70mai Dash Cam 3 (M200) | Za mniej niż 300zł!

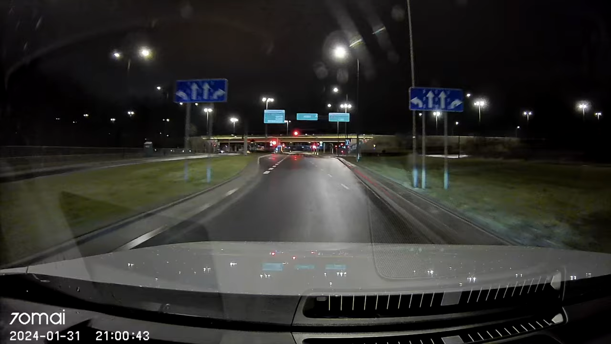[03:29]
I to mnie chyba zaskoczyło najbardziej.
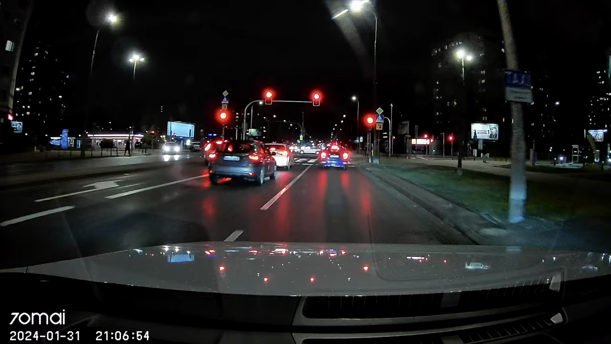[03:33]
Nie dość, że widzimy wszystko, co dzieje się na drodze, to dojeżdżając na przykład do światek, gdy to wszystko się rozświetla, świecą się światła stop samochodów przed nami. Rejestrację dostrzeżemy bez problemu.
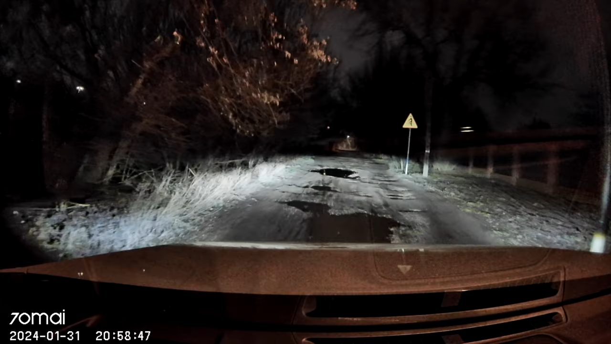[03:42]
Albo lećmy dalej. Wjechałem sobie na taki teren, gdzie nie ma nawet latarni. I szczególnie, gdy włączymy sobie światła drogowe, tutaj wszystko widać. I prawdopodobnie to jest właśnie ten moment, gdzie zaczyna działać StarVis 2, gdzie zaczyna działać HDR, no i wspomniany wcześniej 70 maii Night Owl Vision.
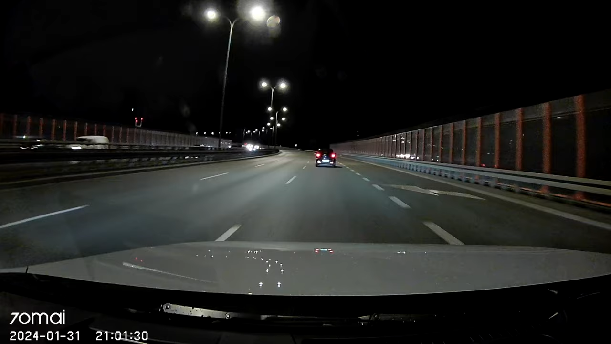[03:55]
W każdym razie, jakby to nie brzmiało i jakby się te technologie nie nazywały, to jakość nagrań to jest coś, co tutaj zaskoczyło mnie naprawdę najbardziej.